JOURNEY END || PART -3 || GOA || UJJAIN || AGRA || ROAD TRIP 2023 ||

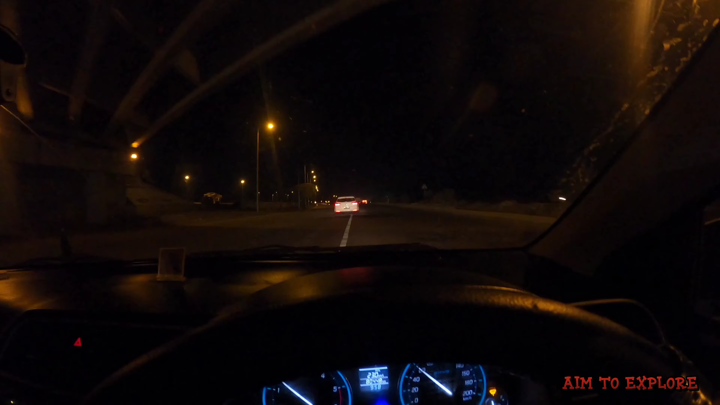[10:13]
इमरान, मैं इमरान भाई पहचाना नहीं क्या? कब आ रहे हो भाई? हाईवे देखो भाई, शानदार हाईवे भाई।
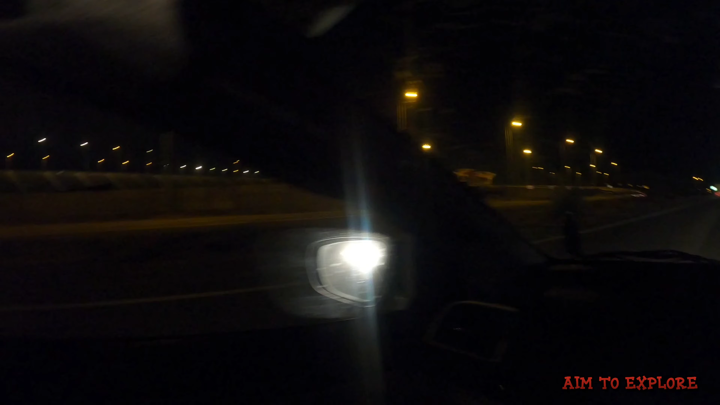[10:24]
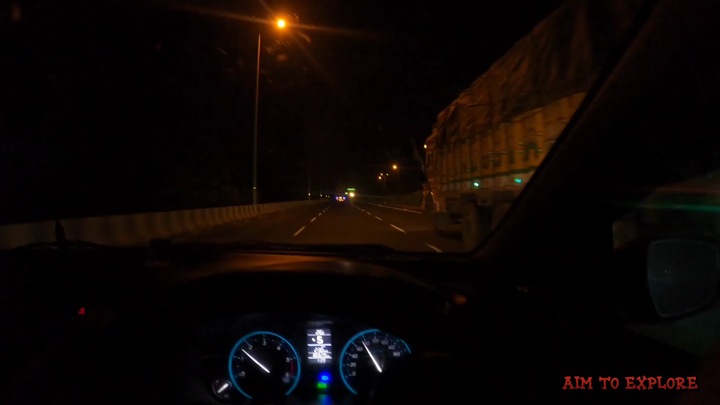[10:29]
जो इसमें दिख रहे हैं तापी रिवर ब्रिज है, कैमरे में क्लियर नहीं आ रहा होगा, रात का टाइम है और गाइस रात के बज रहे हैं 2:30